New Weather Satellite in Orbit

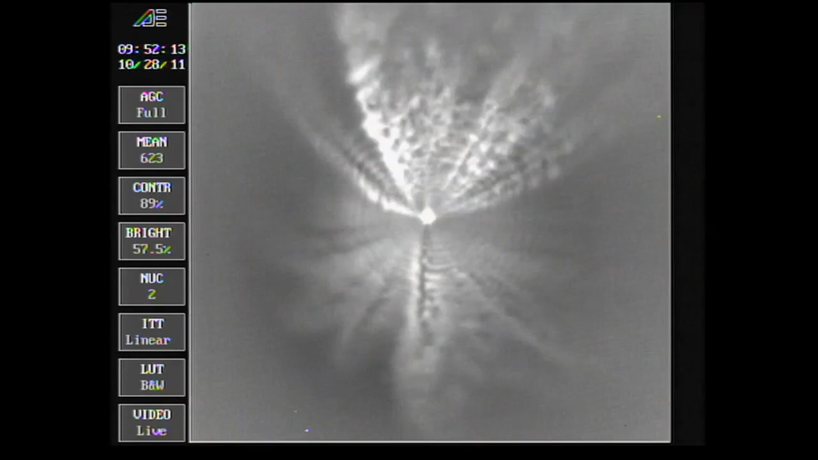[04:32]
Standing by from MECO. About 10 seconds from now.
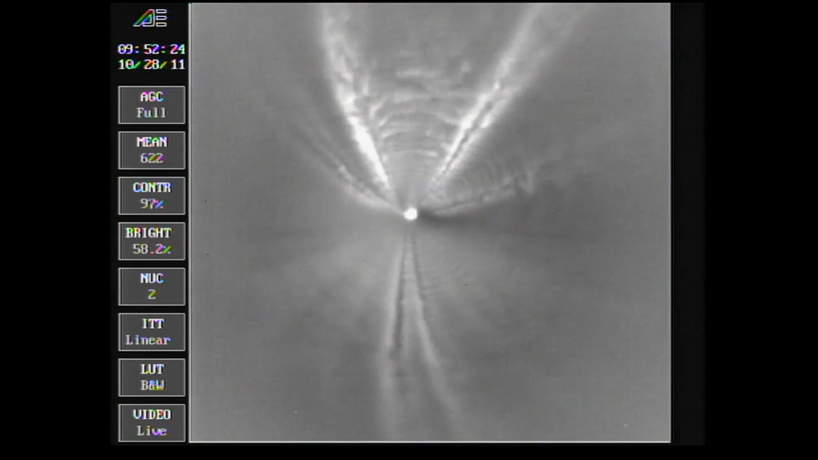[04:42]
We have MECO standing by for VECO.
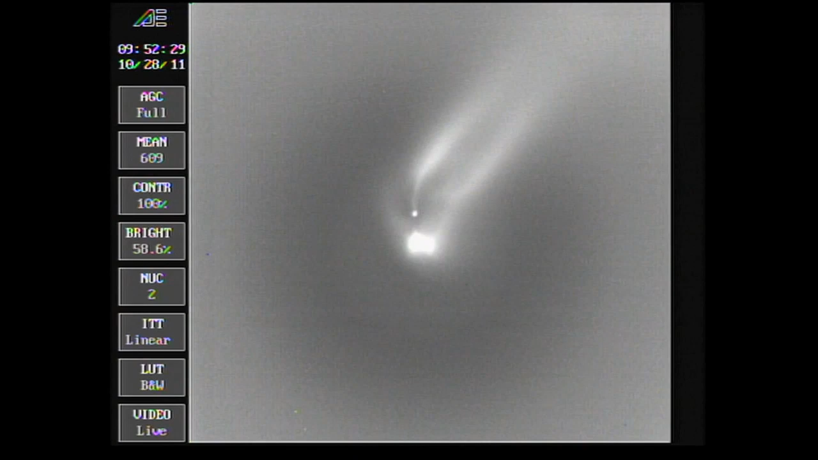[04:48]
And we have VECO, the verniers of cutoff, standing by for 1-2 stage SEP.
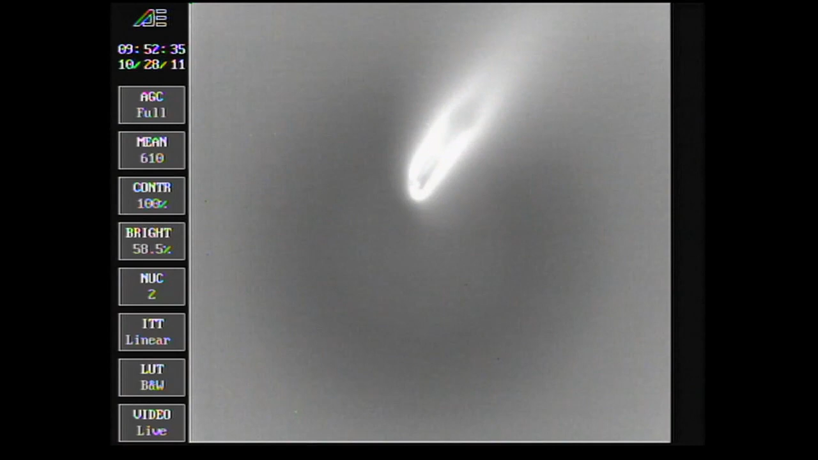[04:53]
And we have stage separation. We have ignition on the second stage. Second stage shimmer pressure rising.